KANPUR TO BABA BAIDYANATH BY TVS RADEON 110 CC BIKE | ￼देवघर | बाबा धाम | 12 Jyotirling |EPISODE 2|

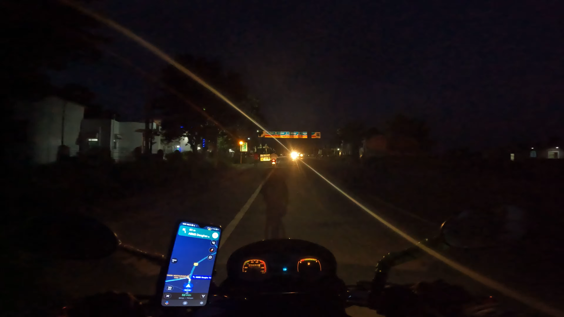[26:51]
पूरी अंधेरे से भरी रोड थी कम से कम 20 किलोमेटर तक
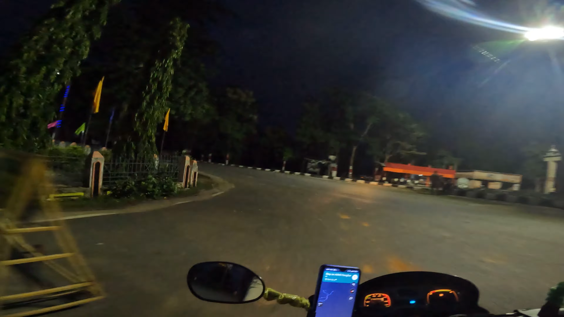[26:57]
कि क्या लोचा है पहले इधर लाया फिर दली जा रहा है
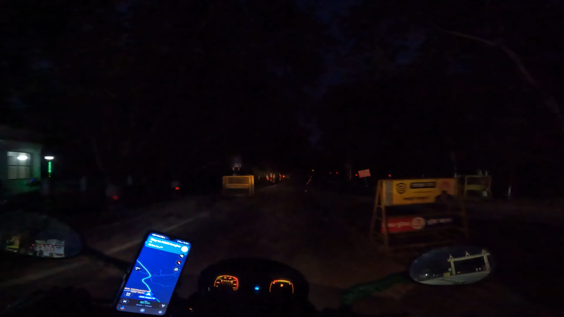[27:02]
और यह लिए लिए पूरा अंधेरा रोड फिर मिल गया
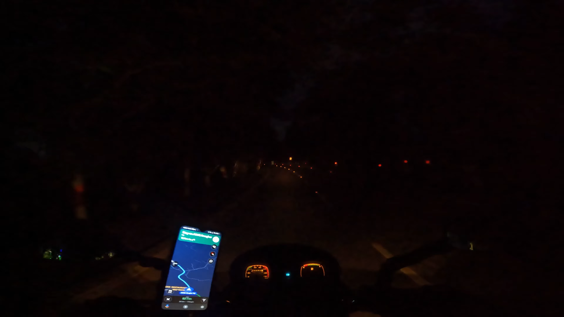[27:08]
जुह है बाइक कावर उठा जर्शन करके आ रहे है बाबा
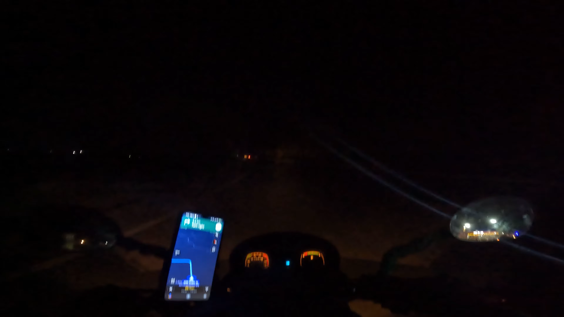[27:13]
बेदना туда के नाम से प्रियाने यहां देव गहर और मंदिर इसे कुछ लिखा हुआ है देवघर के नाम से प्रसिद्धा है, साड़े चार किलो मेटर है यहां से मंदिर
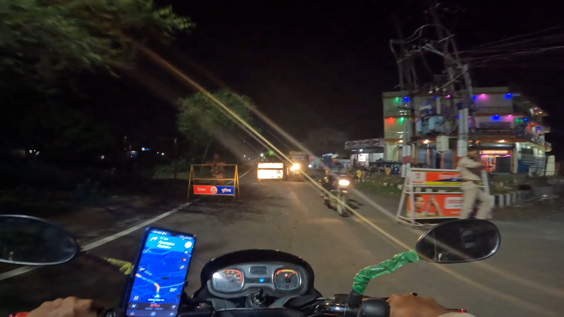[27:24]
सर यह बैजनाथ जाने का रास्ता है इसे,
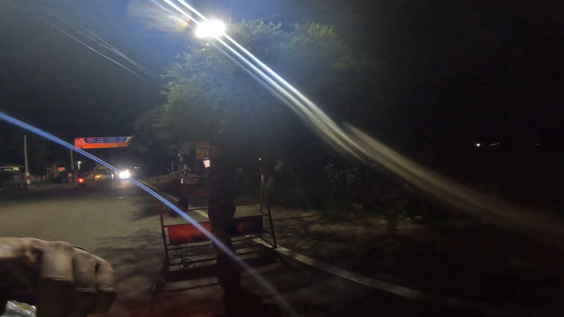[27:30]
बैजनाथ नाम, सीदे इसे,